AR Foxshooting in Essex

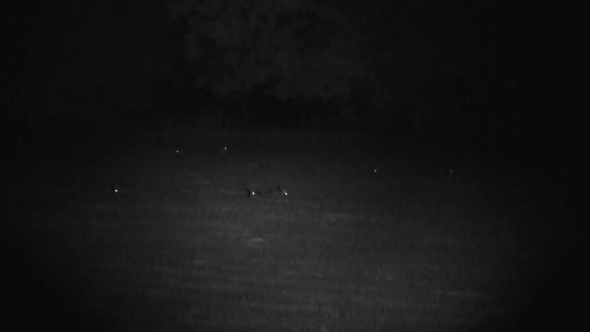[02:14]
Not surprisingly all we have before us are rabbits,
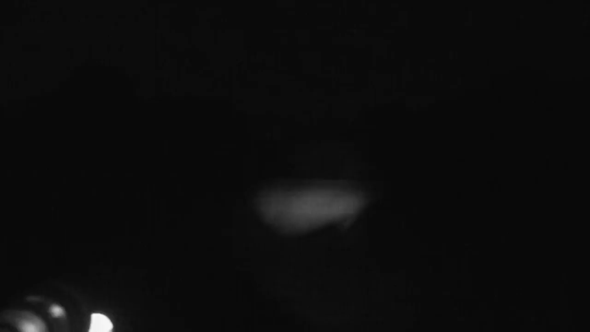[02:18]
but it is enough to get a taster of what the Pulsar N970 LRF has to offer.
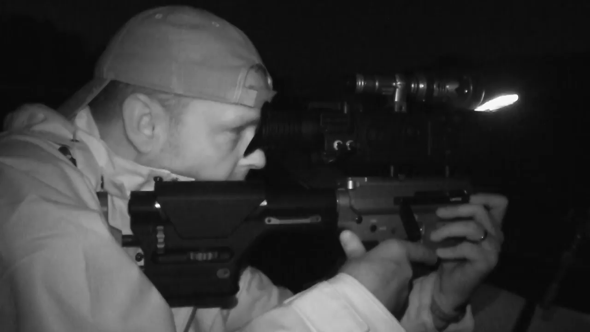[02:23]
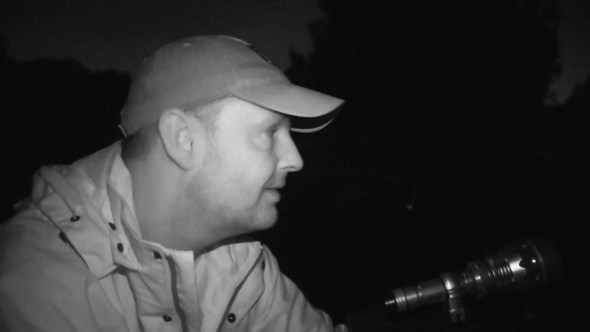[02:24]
It is fantastic, I mean the clarity is phenomenal, it is absolutely phenomenal. You can see down 200 yards, rabbits with ease, I mean it is, you know, a fox at that range you would be at now easily, I mean there is no two ways about it, it is fantastic, I am blown away by it.
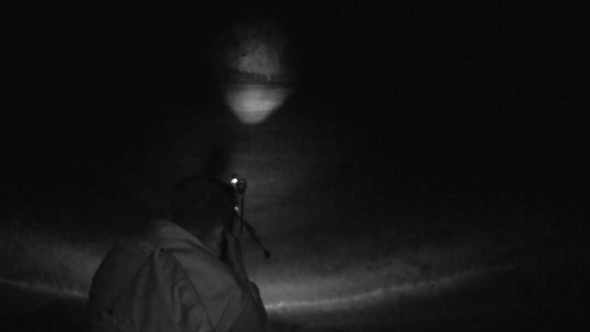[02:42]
The rangefinder I have worked out how to use, it is fantastic,
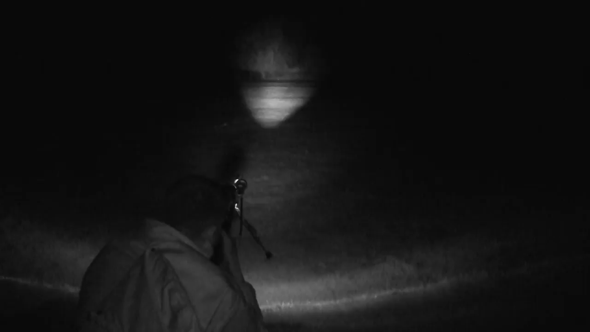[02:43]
it works a treat and it seems jolly accurate because I have put it against my loop hold and bang on is exactly the same.
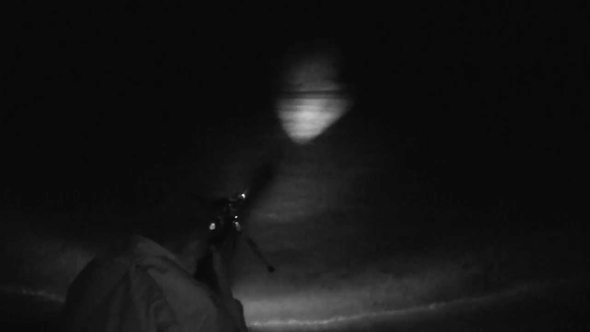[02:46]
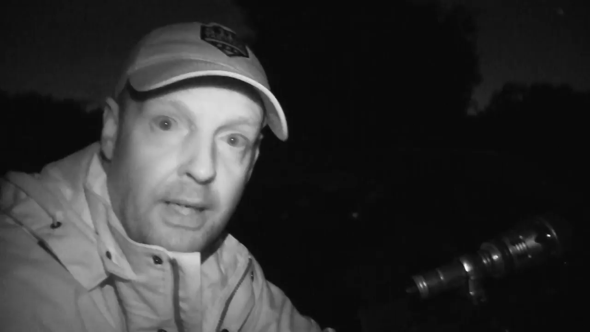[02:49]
So far so good, it is just a waiting game at the moment.
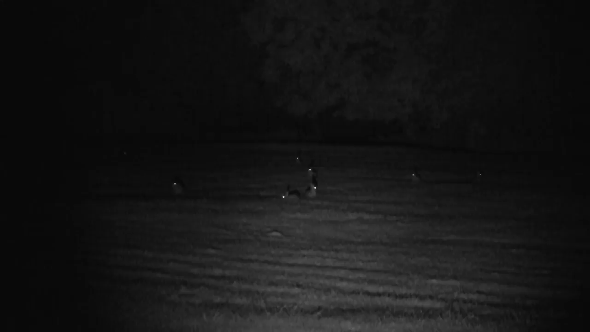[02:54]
Roger keeps calling and finally we are in luck,
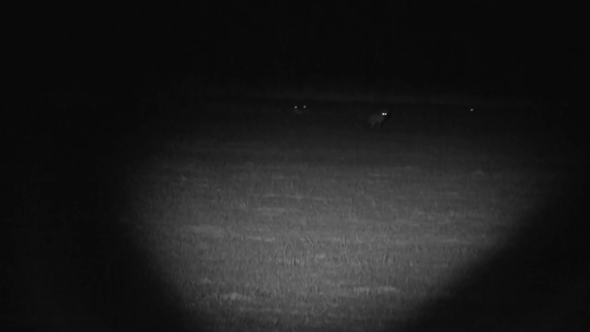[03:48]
Lovely little shot, 90 yards it was, yes, bang on.